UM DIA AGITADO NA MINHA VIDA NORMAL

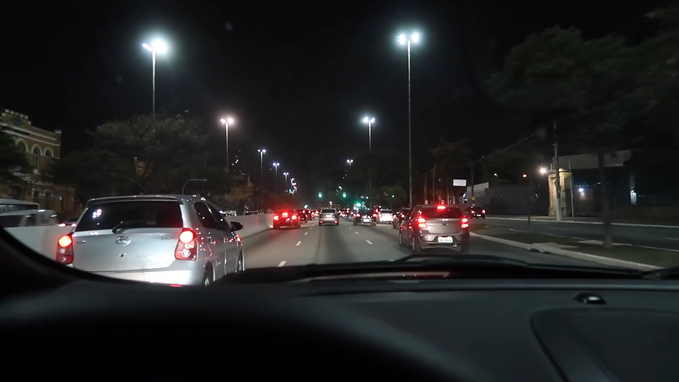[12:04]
Pra galera que não é de São Paulo, aqui é a Pinacoteca do Estado. Aqui é a Estação da Luz.
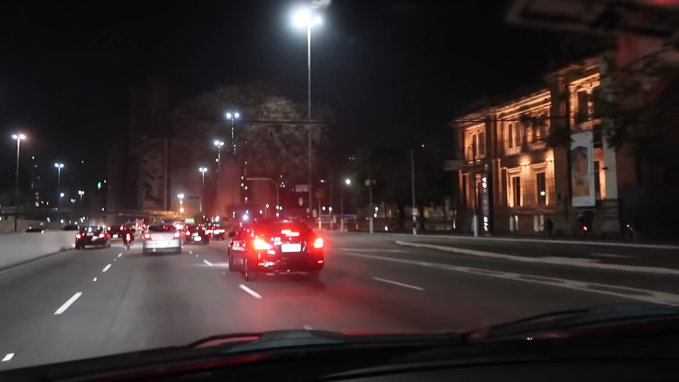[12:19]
Essa que a gente vai passar aqui depois da Pinacoteca, que é essa grandana aqui.